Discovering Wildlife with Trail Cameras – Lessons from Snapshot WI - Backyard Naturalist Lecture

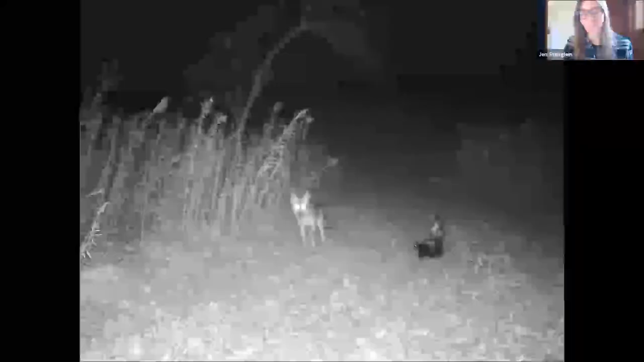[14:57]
Coyote and a skunk. Everyone knows these.
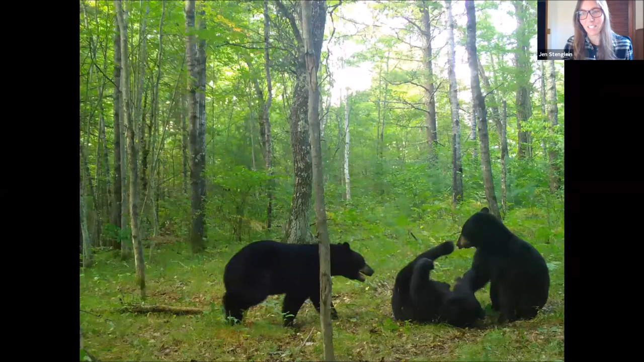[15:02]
Some bucks. This looks like a little family group.
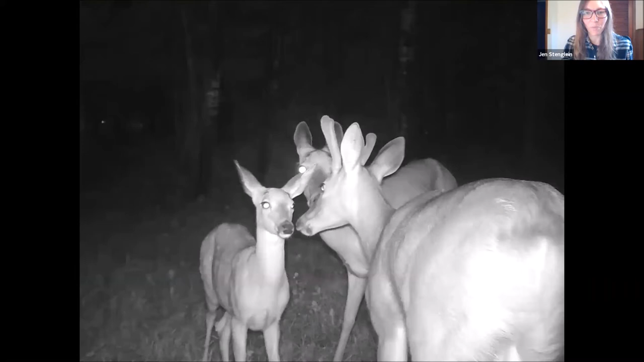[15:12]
Antlerless and antlered into fawn with spots. This may be our only picture with more than one badger. So there's two badgers in this photo.
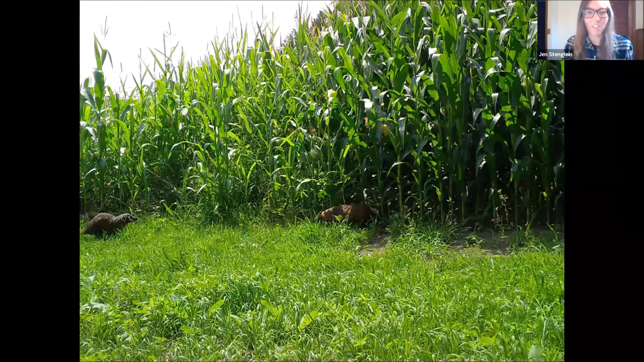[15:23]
Sandhill cranes.
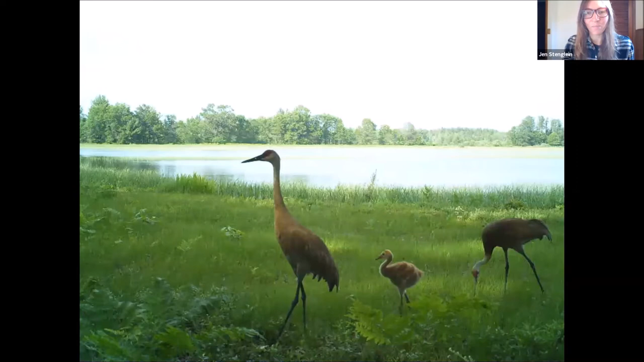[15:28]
Bobcat with kitten. Raccoons.
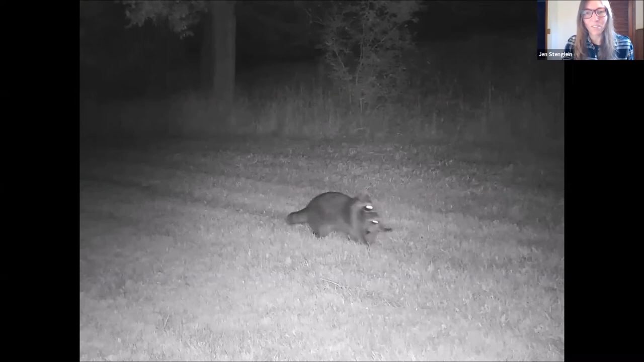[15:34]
Silly. This is my all-time favorite photo. It comes from Sawyer County. We call it the lots of otters photo.
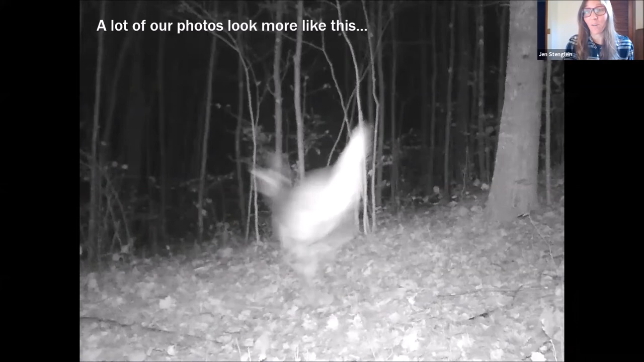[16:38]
And it's worth noting always that a lot of our photos look more like this.
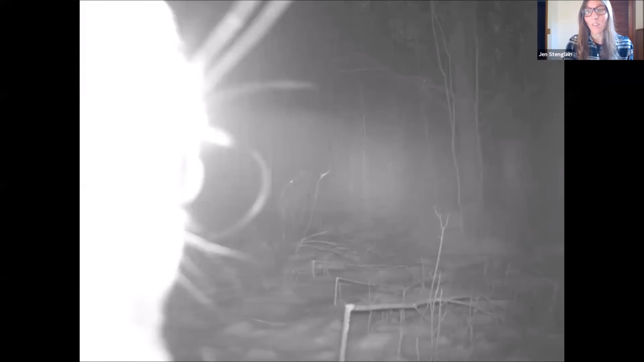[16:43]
They're hard to identify and you don't really know what's going on. Okay, moving to our next section of using the data.
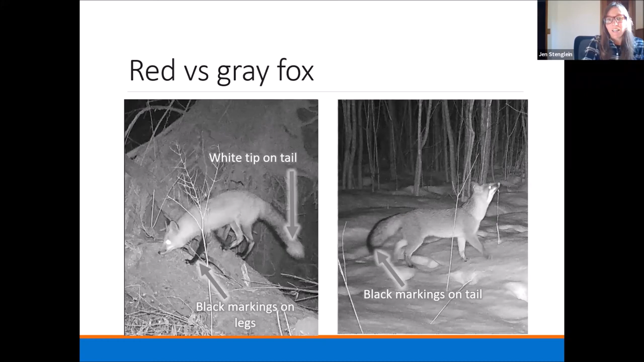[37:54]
Jen, whereas the the the red fox what can be most characteristic is the black legs and that tip of the tail doesn't have that black outline. Jen, so these are always fun to tell apart, this is a gray fox has that totally outlined black tail,
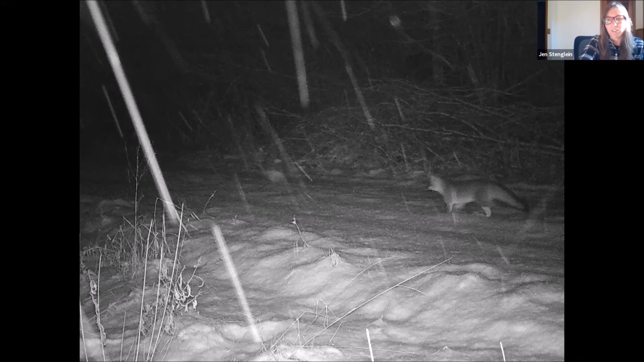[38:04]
we do see a lot of these at night, and this is a red fox you can see the black the black legs there the black markings on the legs. Jen, and this is this can get tricky because this is actually a red fox that has a black color